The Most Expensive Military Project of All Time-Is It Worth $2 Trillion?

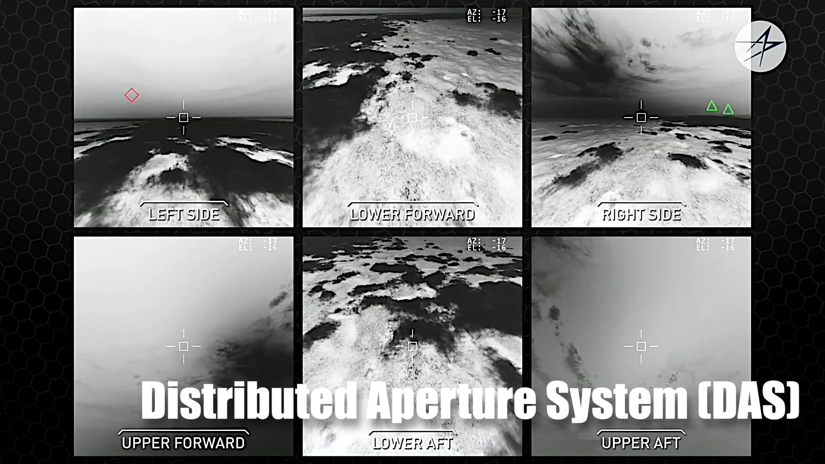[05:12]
for example, is a network of cameras mounted around the aircraft that gives pilots a 360-degree view, even allowing them to see through the airframe.